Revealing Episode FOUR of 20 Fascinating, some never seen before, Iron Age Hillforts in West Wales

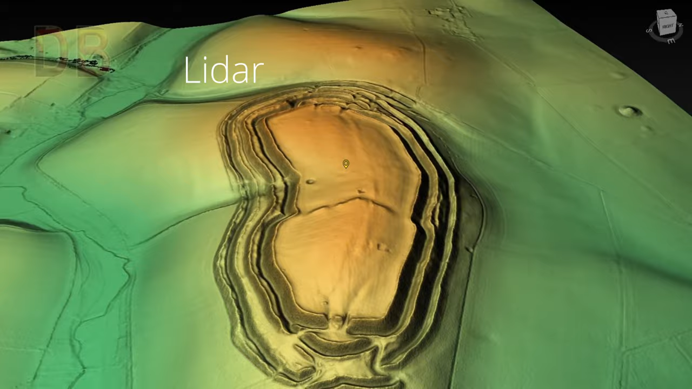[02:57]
Access areas seem specifically designed to trap or deter unwanted visitors or aggressive invaders.
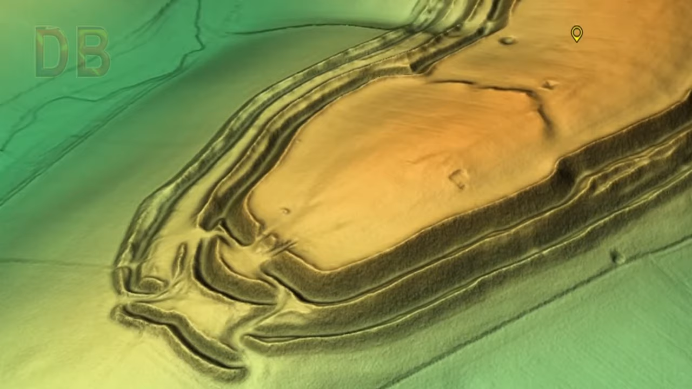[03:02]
Passing into the fort, the visitor would advance through a lower level watched by armed guards from a higher level above,
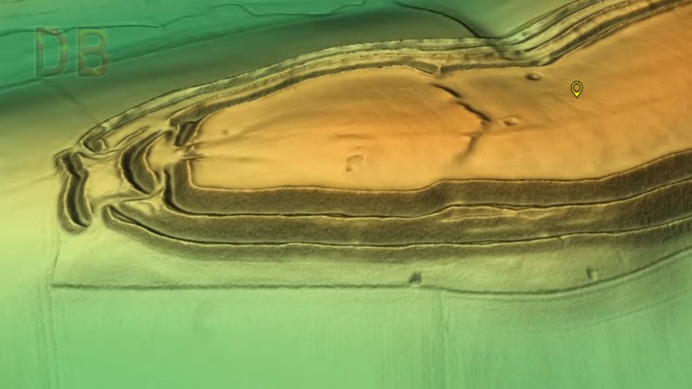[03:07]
their advantageous position subordinating the incomers.